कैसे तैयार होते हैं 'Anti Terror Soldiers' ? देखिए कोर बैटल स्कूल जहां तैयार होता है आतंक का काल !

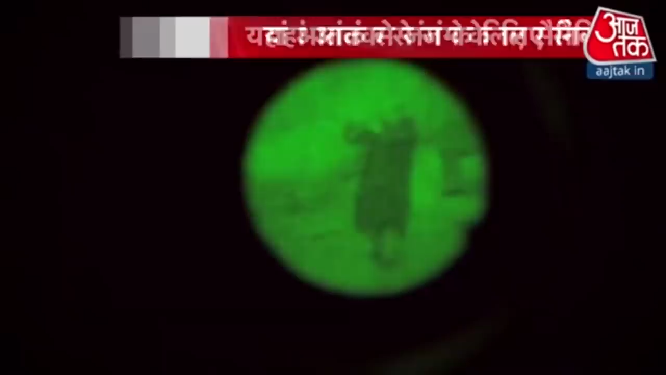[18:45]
सही दूरी पर आते ही ढेर कर दिया। ये केवल एक टास्क था।